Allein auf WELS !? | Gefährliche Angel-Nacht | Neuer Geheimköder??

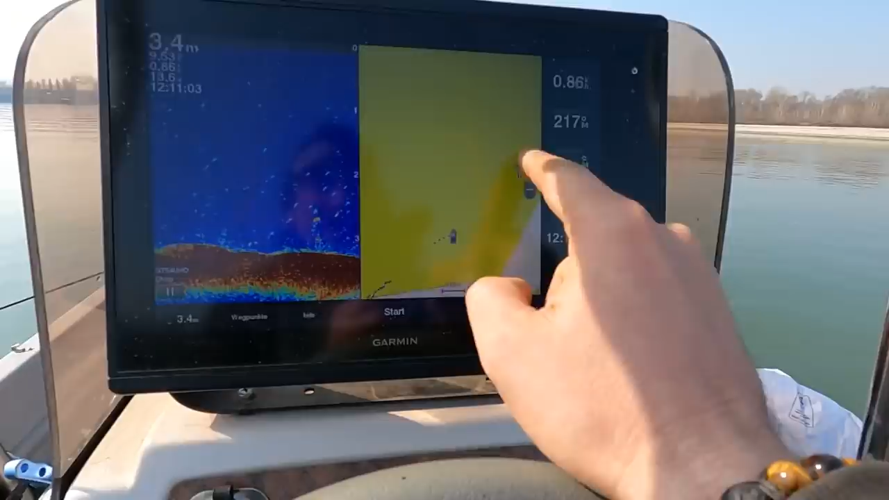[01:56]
On screen: depth 3.4 m
Ich habe jetzt erstmal meine ganzen Fahrtstrecken vom letzten Jahr gelöscht hier in diesem Gewässer.
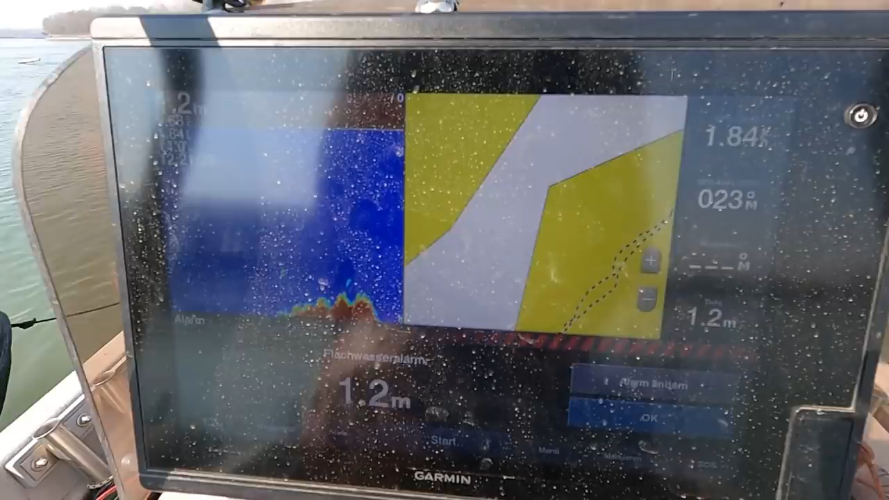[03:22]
On screen: depth 1.2 m
Schaut mal, genau das meine ich. Ich muss erstmal den Flachwasseralarm ausmachen.
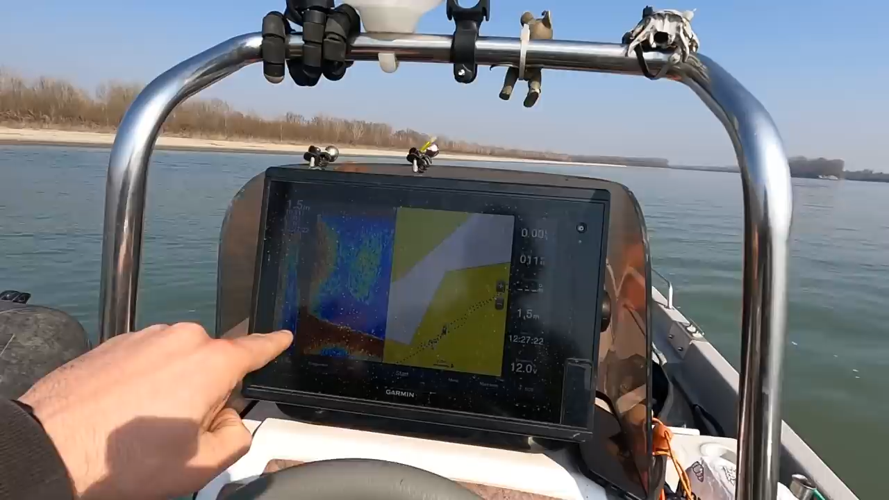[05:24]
Haben wir schon wieder eine Tiefe von 1,50 Meter, 1,60 jetzt. Schöner Abriss im Fluss. Hier werden wir uns hinhängen.